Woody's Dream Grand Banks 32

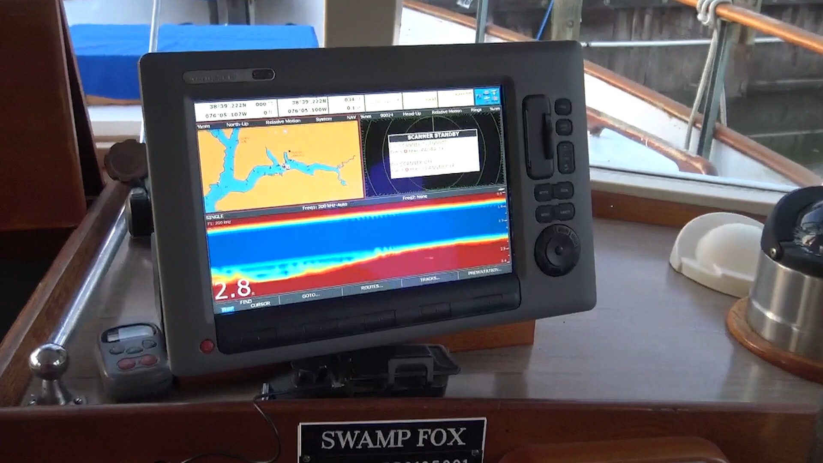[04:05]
which tells you the direction you're going, your speed, your depth, and it gives you a good visual of where you are. It has the ability to put your waypoints on to chart but to be honest I find the little
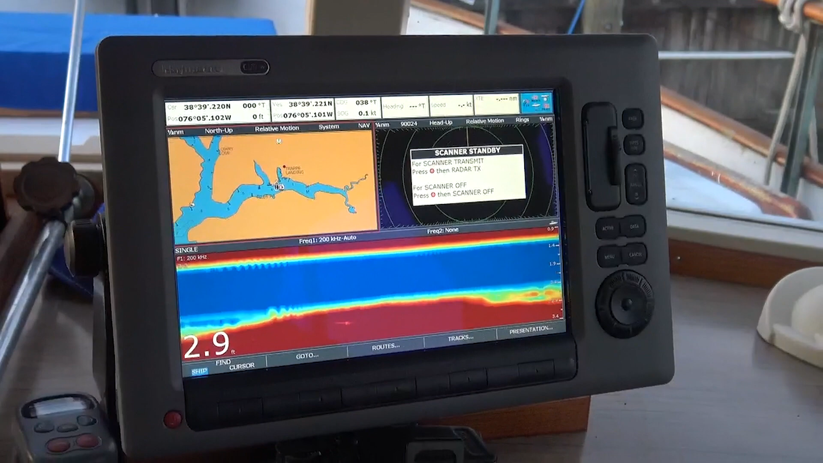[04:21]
Navionics app almost better than charting here it's a little bit easier although I tend to use this to get a better fix overall fix of where I am in the water.
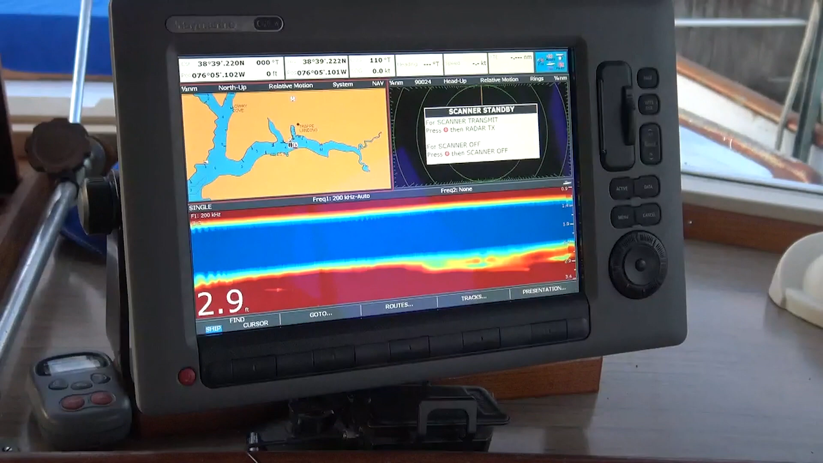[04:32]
Not only that but this also has radar which is useful if it's foggy or so forth.